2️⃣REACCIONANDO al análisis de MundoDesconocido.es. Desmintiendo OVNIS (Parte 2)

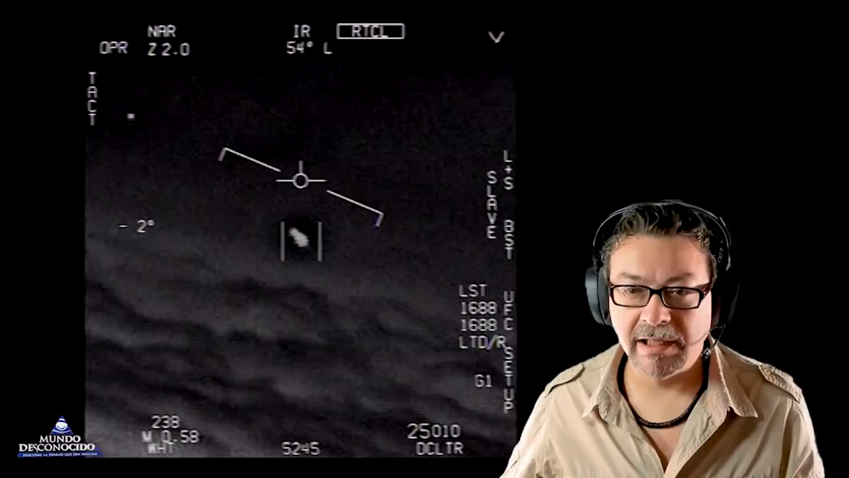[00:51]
Esta parte de aquí indica que se está grabando en infrarrojo. Esta es la latitud-longitud. ¿Latitud y longitud? No, no lo creo. La G, la presión de la gravedad a la que está sometido el piloto. No, es el contraste de la cámara. Porque incluso se escucha el piloto. ¿Cómo se sorprende? Dice, Dios mío. Debido a las velocidades que tiene el objeto, a la cadencia y a las maniobras que llevó a efectuar.
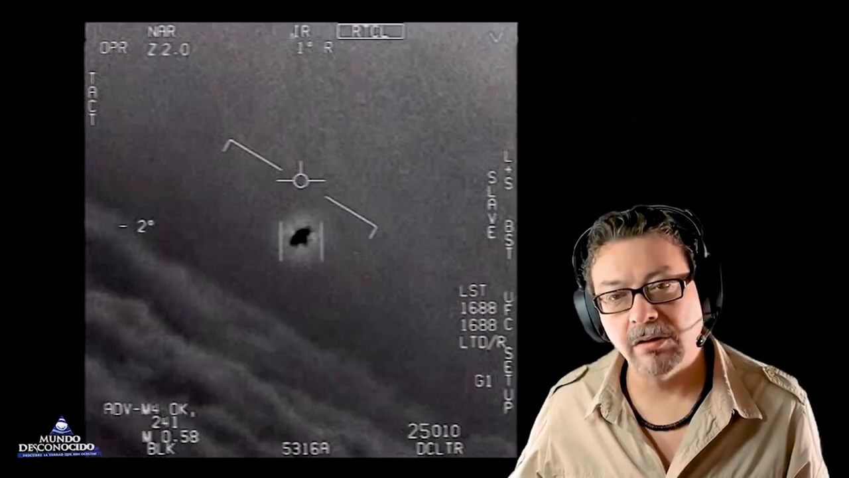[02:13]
La parte inferior se ve como si fuera una especie de pequeño apéndice que tiene el objeto. Y hay una iridiscencia alrededor. Es posible que esa iridiscencia sea porque está grabando en infrarrojo. O quizás esa iridiscencia se genera con cualquier tipo de objeto que emita calor. Es posible. ¡Esta la ha acertado!
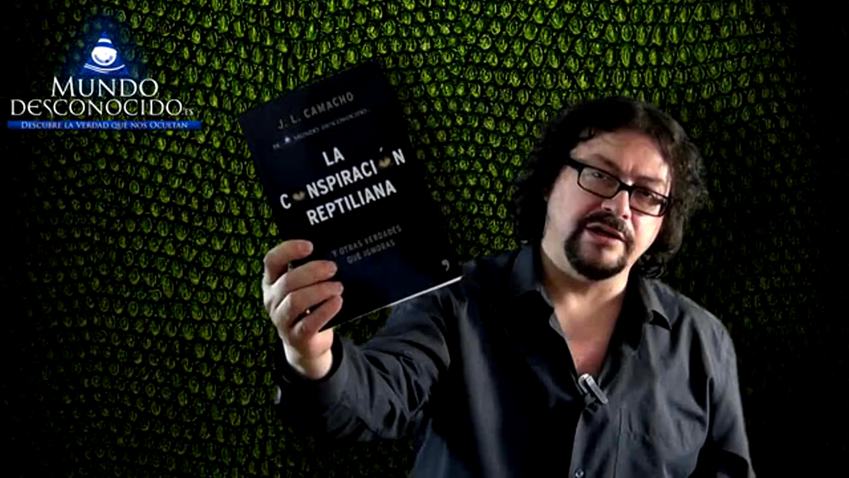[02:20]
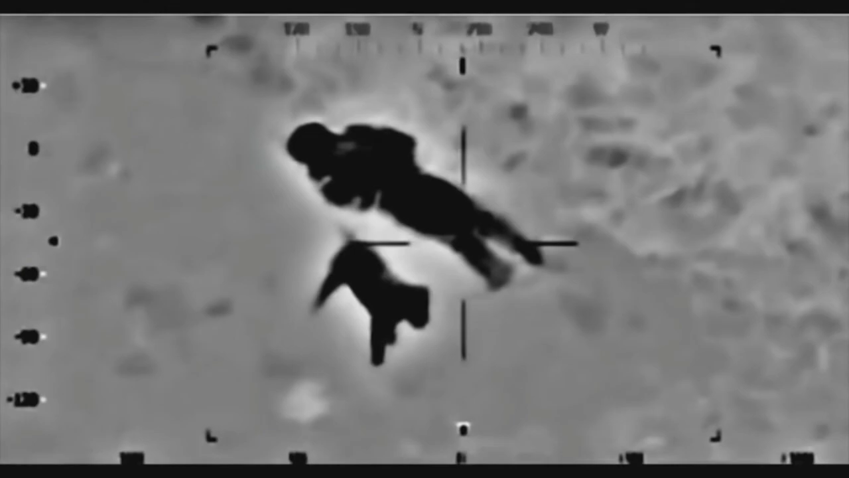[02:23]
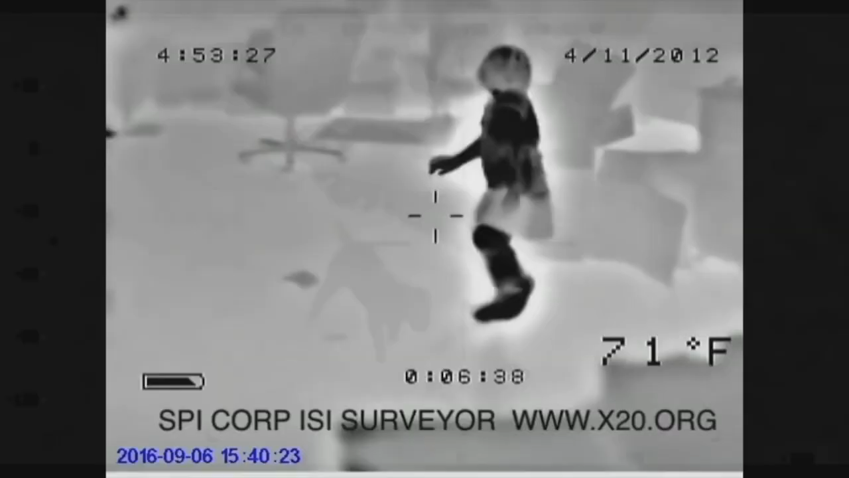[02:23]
On screen: spot 71°F
Efectivamente, las cámaras de infrarrojos crean ciertas aberraciones cuando se saturan, como por ejemplo, auras.
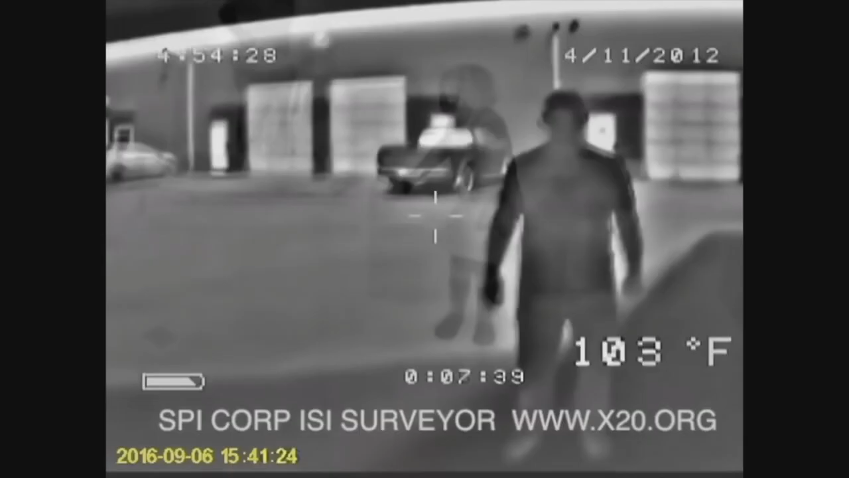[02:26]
On screen: spot 103°F
Pero vamos a continuar. Podemos ver la inclinación, las nubes...